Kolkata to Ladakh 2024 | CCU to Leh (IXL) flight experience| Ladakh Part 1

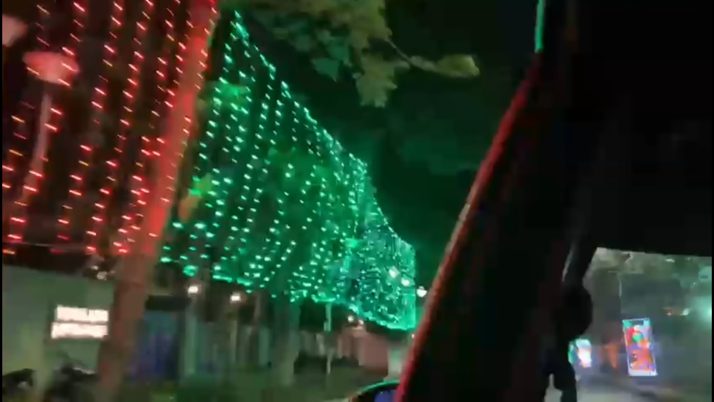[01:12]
এখন ঘড়িতে বাজে 4:30 মতো, রাস্তা মোটামুটি ফাঁকাই রয়েছে, তো কিছুক্ষণের মধ্যেই আমরা পৌঁছে গেলাম।
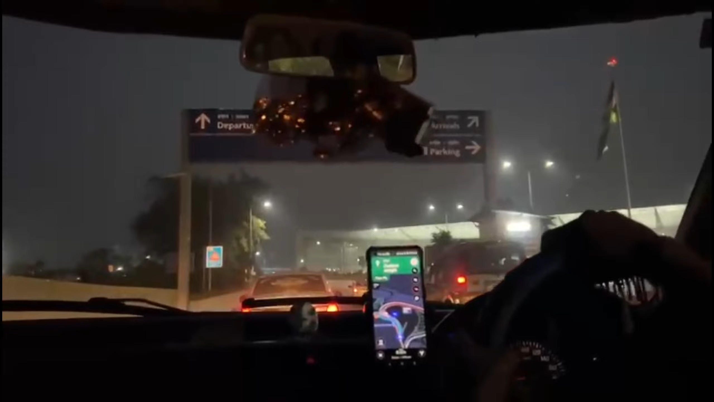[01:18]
আমাদের ফ্লাইট রয়েছে কলকাতা টু দিল্লি, এবং দিল্লিতে কিছুক্ষণের লে ওভার, মানে ওই 1.5 ঘন্টা মতো।